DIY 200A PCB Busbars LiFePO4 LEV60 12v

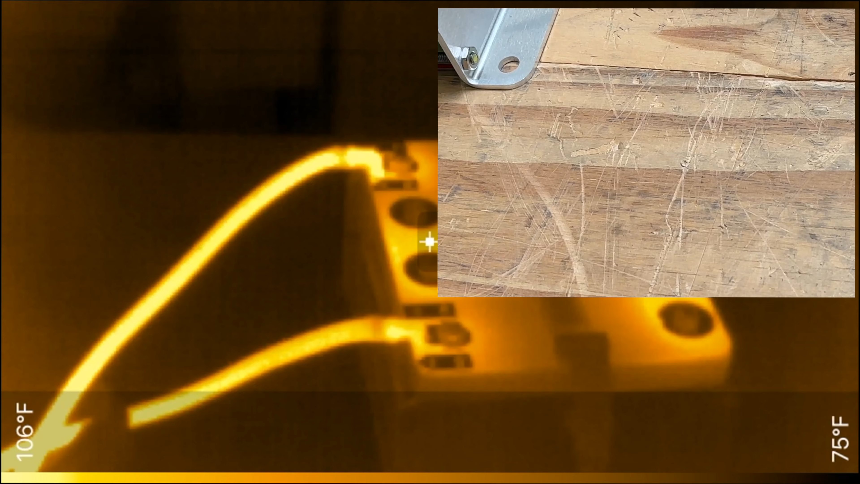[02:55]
On screen: scale top 106°F, scale bottom 75°F
We're 2 minutes in and the cells are holding at 3.1
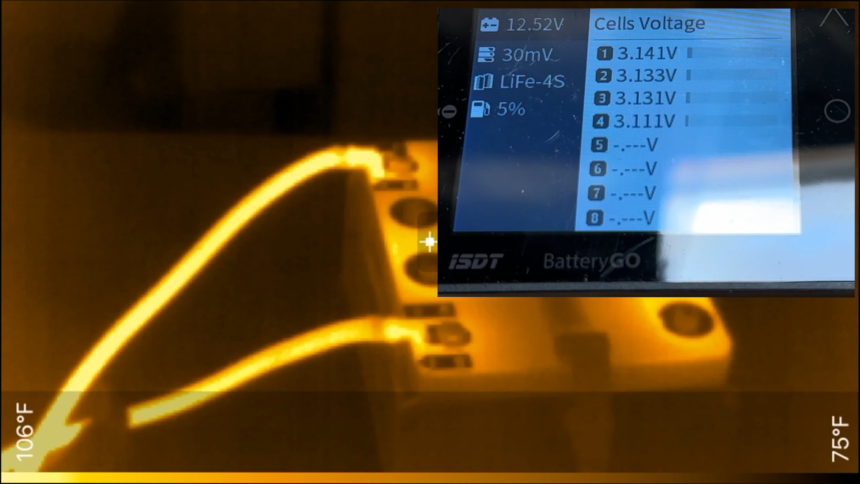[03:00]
On screen: scale top 106°F, scale bottom 75°F
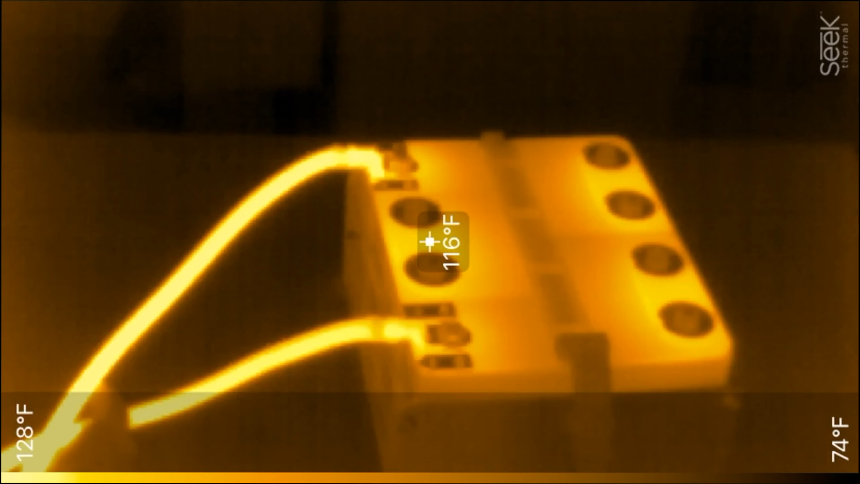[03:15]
On screen: spot 116°F, scale top 128°F, scale bottom 74°F
There we go Let's look at the thermal camera
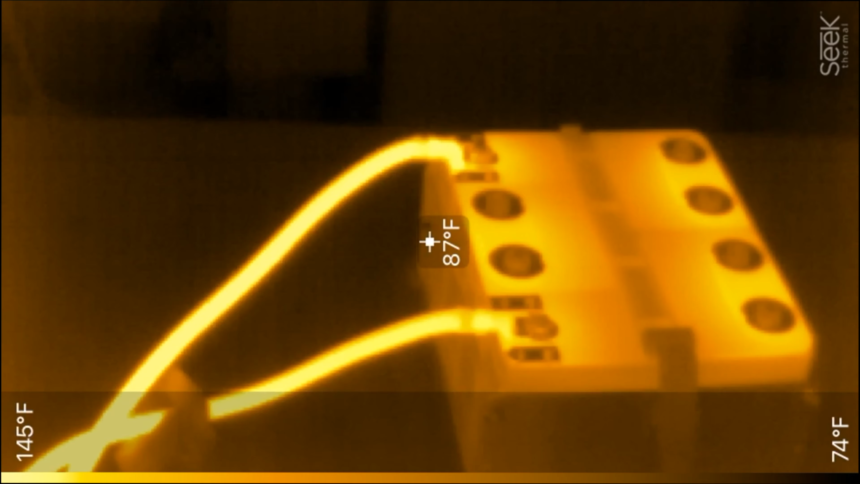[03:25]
On screen: spot 87°F, scale top 145°F, scale bottom 74°F
So 122 degrees Now
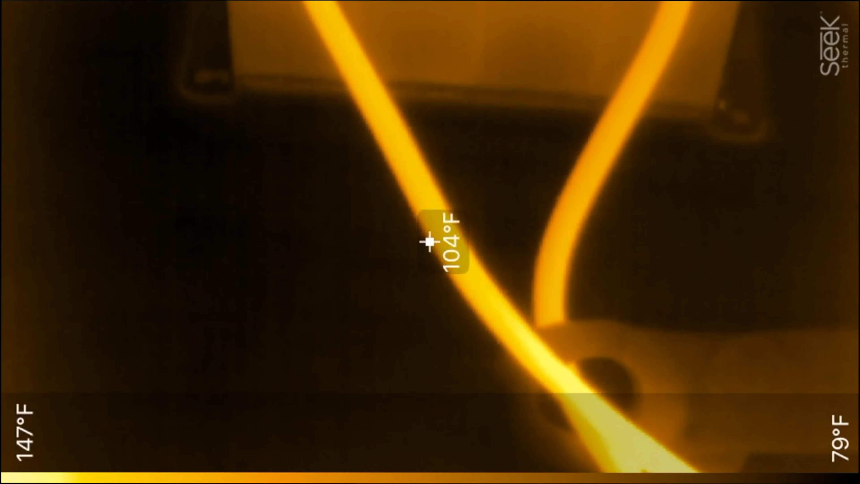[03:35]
On screen: spot 104°F, scale top 147°F, scale bottom 79°F
That is Look at that Like the 2 gauge cables Pure copper cables
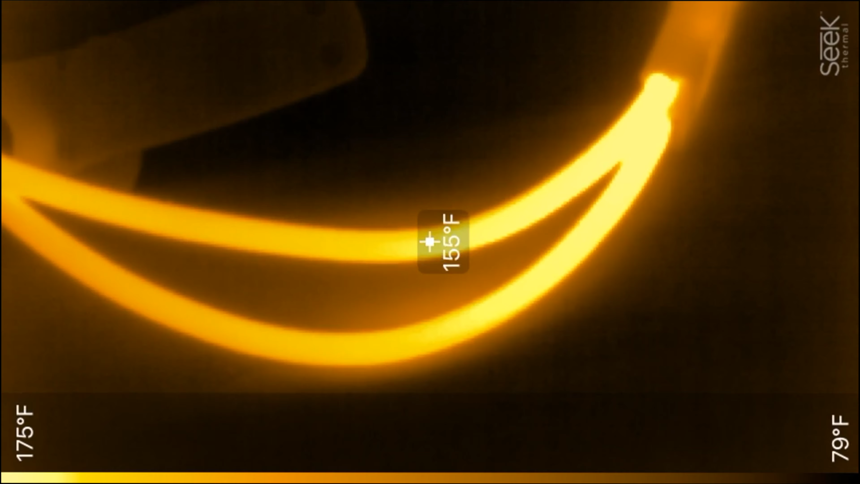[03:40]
On screen: spot 155°F, scale top 175°F, scale bottom 79°F
Especially on this connector over here Like 170 right?
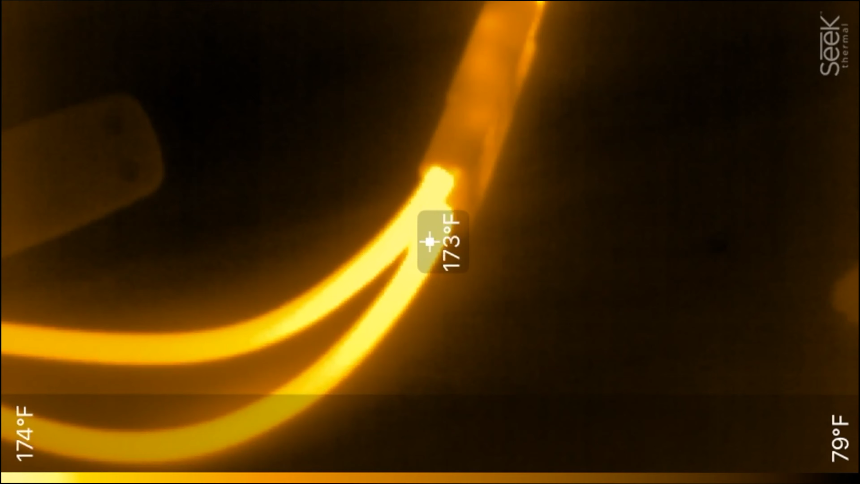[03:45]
On screen: spot 173°F, scale top 174°F, scale bottom 79°F
But the cable it says like 143 So these bus bars are remaining cooler than the two
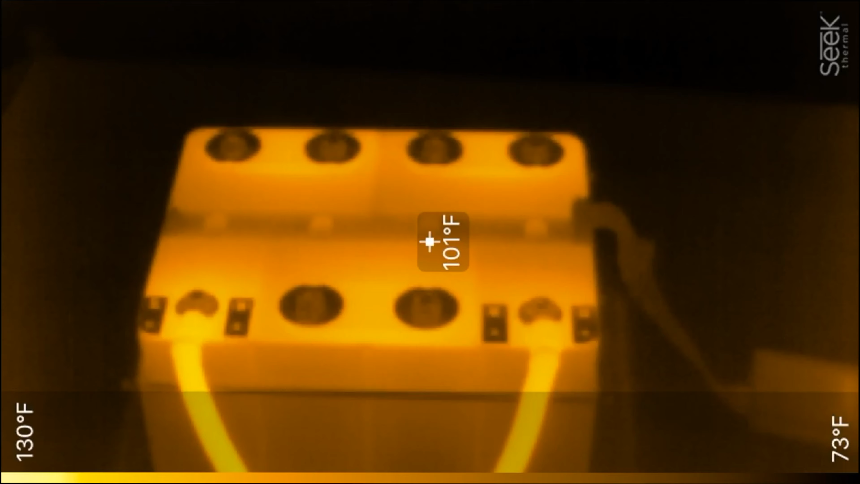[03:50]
On screen: spot 101°F, scale top 130°F, scale bottom 73°F
American wire gauge cable Right? So that is not hot at all 120 degrees or so that it reached
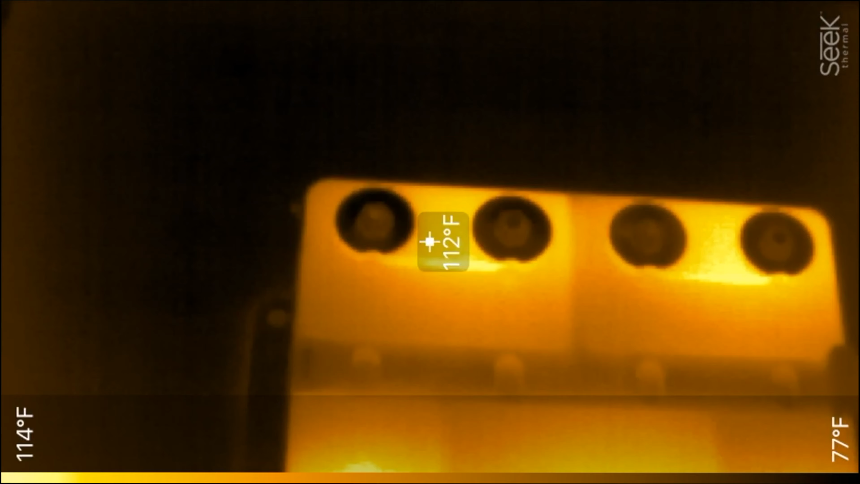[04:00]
On screen: spot 112°F, scale top 114°F, scale bottom 77°F
After 10 minutes It's a continuous test Right? 200 amps We're exceeding the capacity of the cells The cells are rated for 180 amps Continuous, right? So these bus bars The PCB bus bars Are more than capable of handling that 120 amp 120 degrees Fahrenheit It's not a lot of heat there For a maximum thing, right?